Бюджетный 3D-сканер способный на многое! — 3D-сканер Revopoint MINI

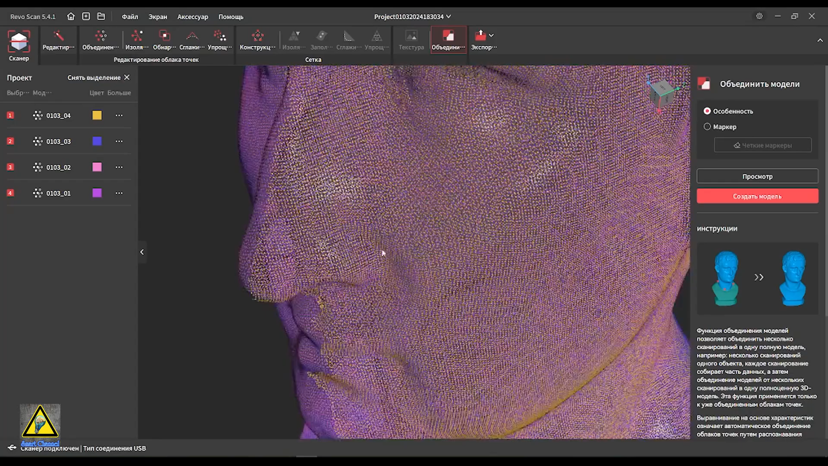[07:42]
Если полученный результат нас устраивает, нажимаем применить.
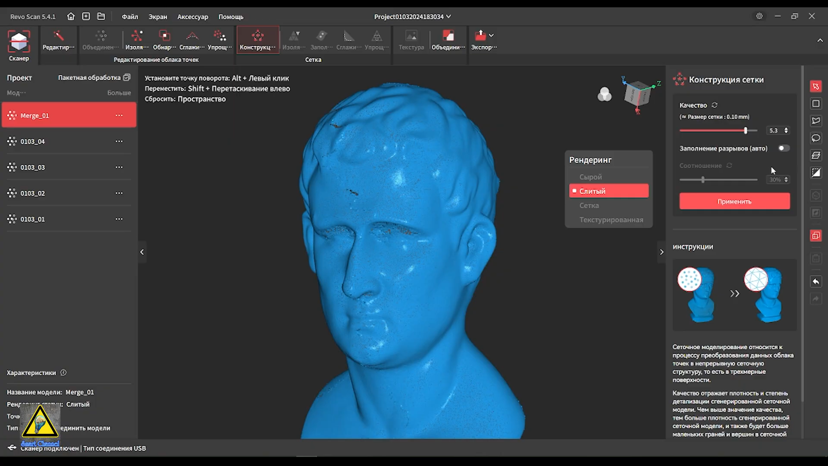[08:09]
Используя инструмент конструкция сетки, преобразуем модель, состоящую из точек, в сетчатую модель. Если на модели присутствуют пропуски, убираем их с помощью инструмента заполнения.
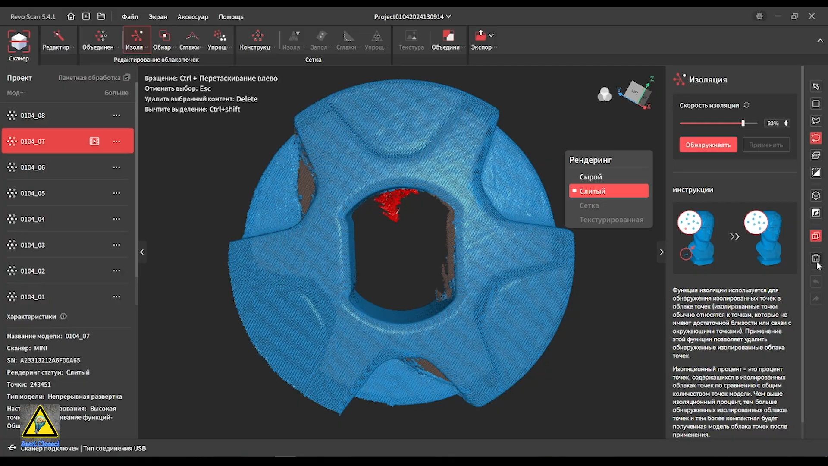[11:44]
Подготовленные сканы объединяю в общую модель.